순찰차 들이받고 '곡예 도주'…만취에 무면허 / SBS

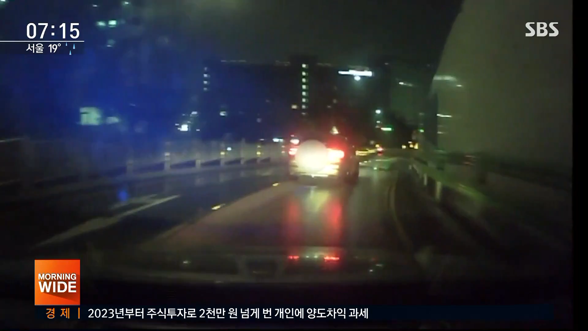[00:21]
승용차 한 대가 과속방지턱에서도 속도를 줄이지 않고 그대로 달립니다. 순찰차가 승용차를 가로막자 잠시 멈춘 듯하다 옆길로 다시 도주를 시도합니다.